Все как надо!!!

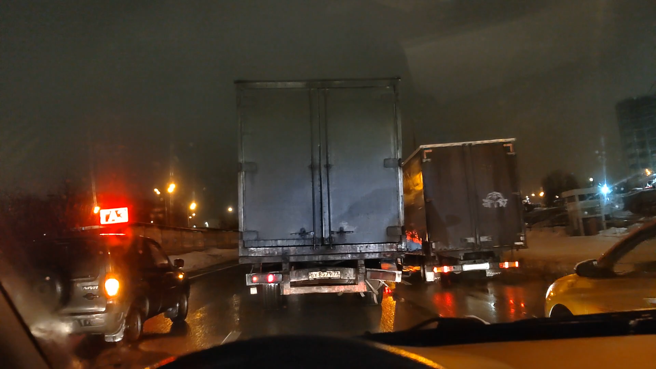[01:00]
андрей белый в начале 20 века эволюция и революция это въезд на мкат вот здесь вот сейчас у нас вот в этой в этом стеклянном ведре обычно volkswagen изначально торговались это я уже все рассказывал тут что-то все стоят на аварийке как вы видите да притер маленько фура сейчас бы мне не притереть тут никого реально